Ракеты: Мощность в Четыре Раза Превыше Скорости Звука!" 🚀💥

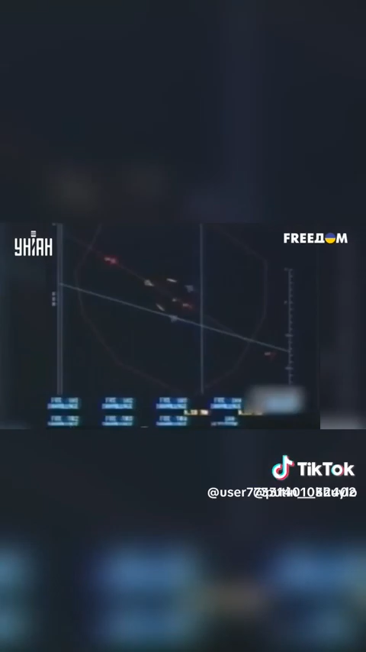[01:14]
что позволяет пилоту запускать сразу несколько ракет по разным воздушным объектам.